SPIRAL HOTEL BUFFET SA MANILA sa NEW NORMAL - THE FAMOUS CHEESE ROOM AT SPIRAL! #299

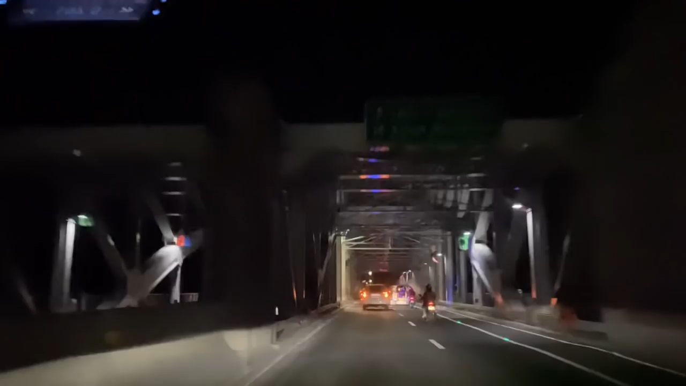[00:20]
Ano bang bridge to, Jules? Yung pagbaba mo, papunta na ng Met, ng Quiapo. Yan, para sa mga nakakamiss.
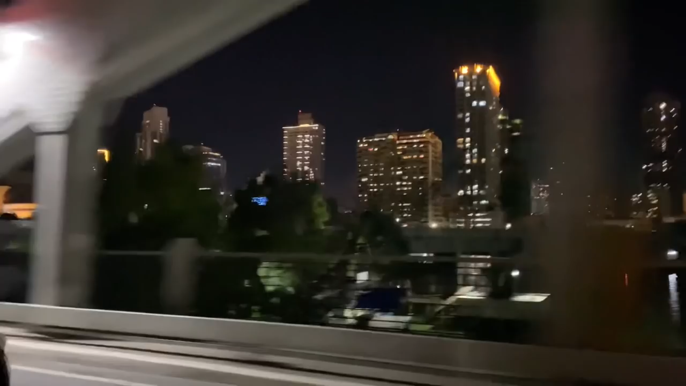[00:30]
Sa Pinas. Anong bridge yun, babe? Yung dinaanan natin.
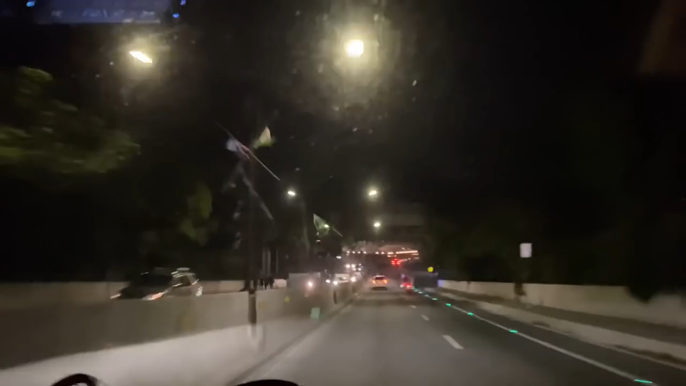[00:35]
Quiapo Bridge, di ba? Quiapo Bridge. Ayan na ang Met, guys. Share ko lang.
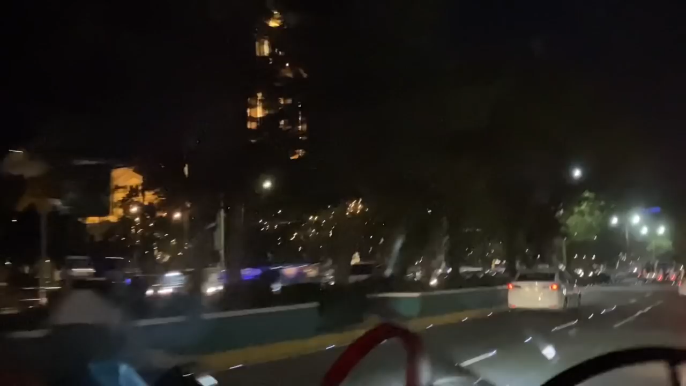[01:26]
Di ba? Manila City Hall. Hi, Orme! Hi, Orme!
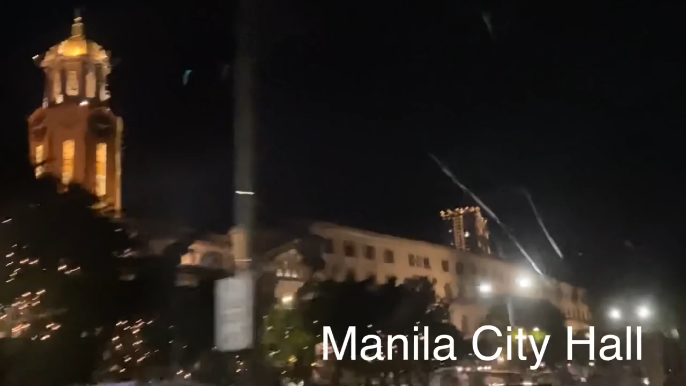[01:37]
Ayan, guys, oh. Ganda, oh. Tinan niyo, museum, babe.
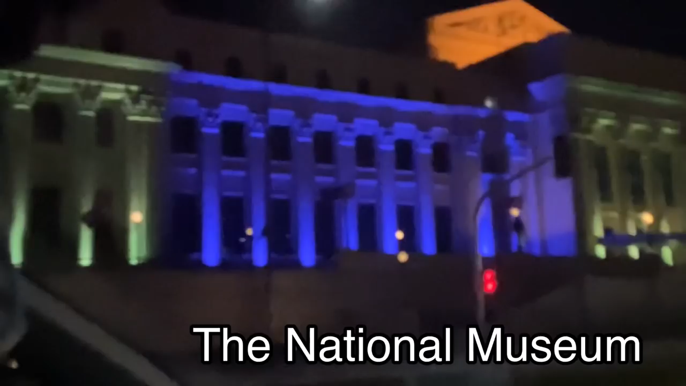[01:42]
May kulay na rin. May mga ilaw sa labas ng museum. Ang ganda, oh. Blue, red, ganda.
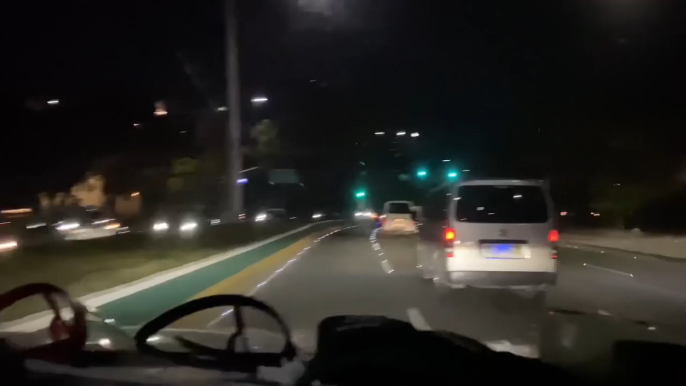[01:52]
So, ito guys, ang Rojas Boulevard. U.S. Embassy.
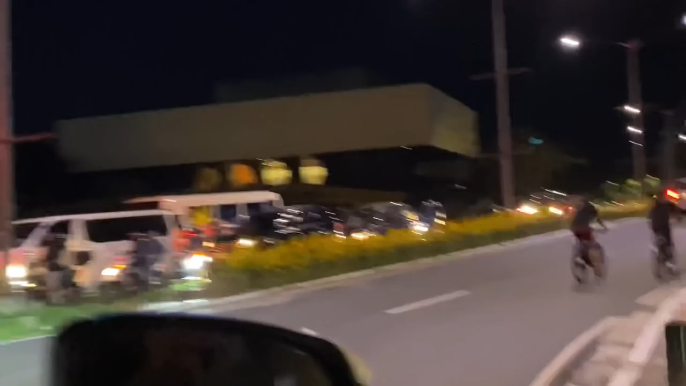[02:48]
Yan ang CCP. Banda dun naman yung Folk Arts Theater.